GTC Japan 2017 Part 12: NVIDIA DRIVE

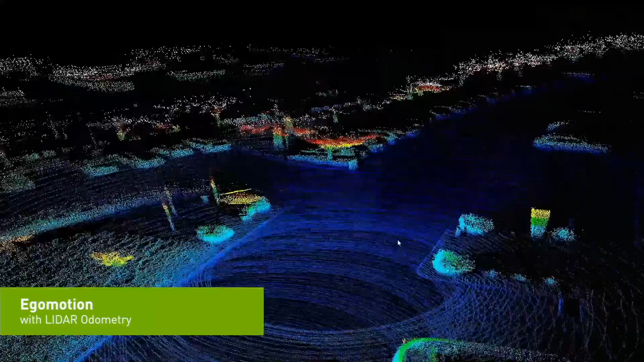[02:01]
We have to figure out what is the trajectory of our car using cameras or using lidars.